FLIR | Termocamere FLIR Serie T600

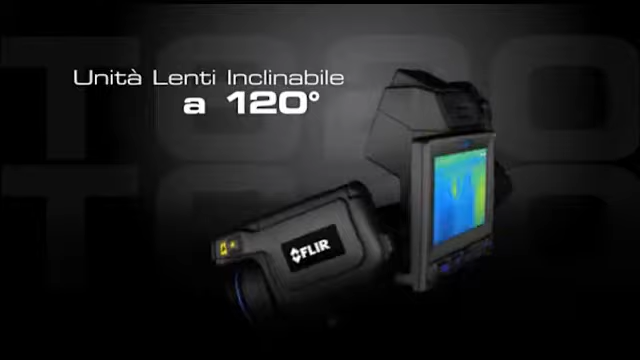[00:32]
in modo estremamente semplice ed ergonomico.
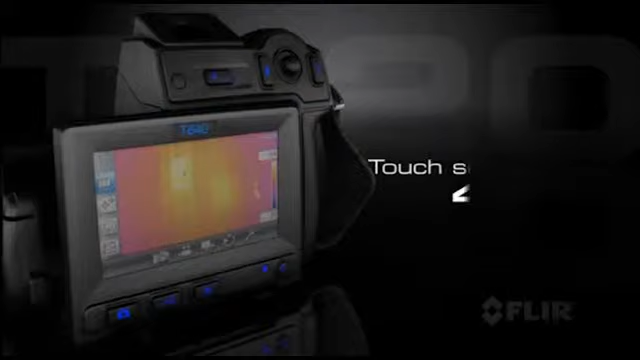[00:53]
principali funzioni di misura per analizzare le immagini radiometriche.
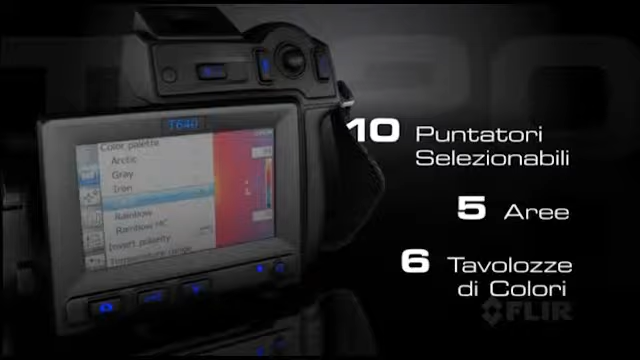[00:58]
E se questo non basta, le termocamere FLIR T620 e FLIR T640 dispongono di connessione wifi integrata,
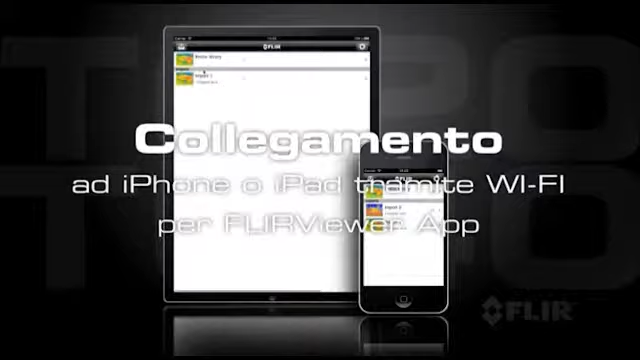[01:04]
che abbinata alla nuova applicazione FLIR Viewer per iPhone o iPad,
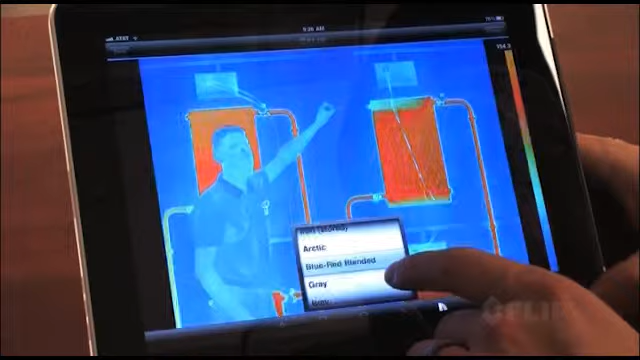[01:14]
È sicuramente un modo efficace per suscitare un grande interesse.
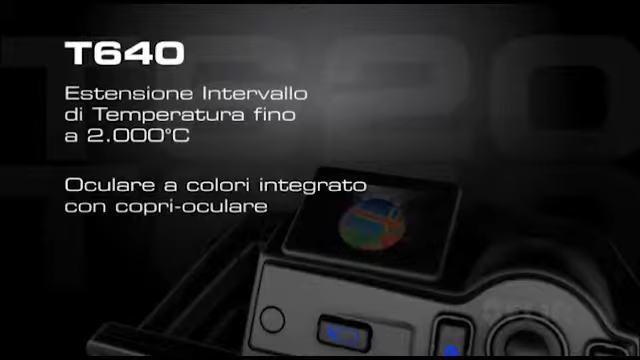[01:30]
oltre ad avere un oculare a colore integrato, che rende più agevole le ispezioni in condizioni di elevata luminosità.
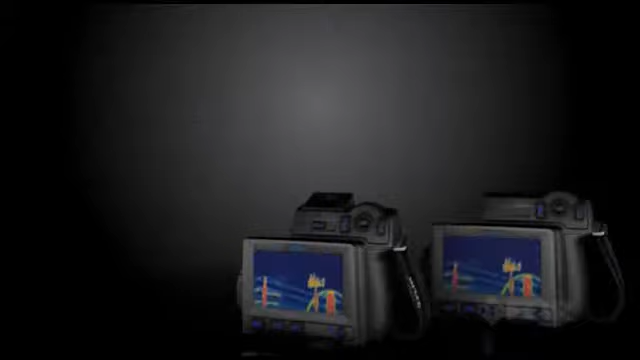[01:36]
Per ulteriori dettagli relativi a queste straordinarie termocamere, visita il nostro sito o contattaci oggi stesso.
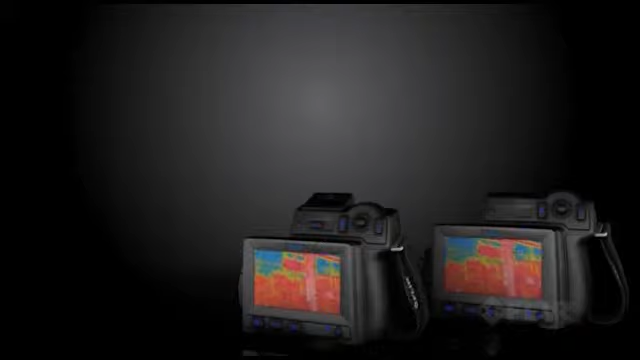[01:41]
Nuove FLIR T640 e FLIR T620, le migliori termocamere professionali esistenti sul mercato in termini di prestazioni, risoluzione ed ergonomia.